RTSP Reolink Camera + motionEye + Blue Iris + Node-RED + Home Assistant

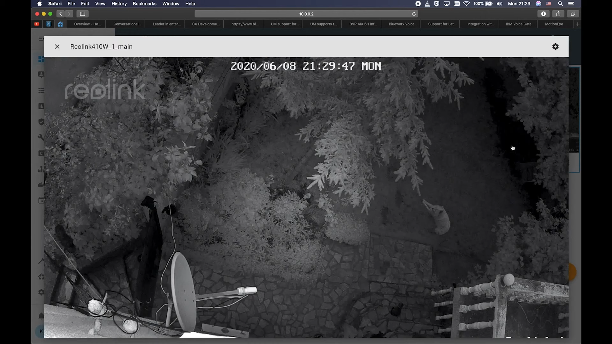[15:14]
The first one is the night vision of the Reolink cam, and the second is my dog that is actually alive. You can also see my cat here. Any sort of engagement on this channel does really help a lot with the YouTube algorithm.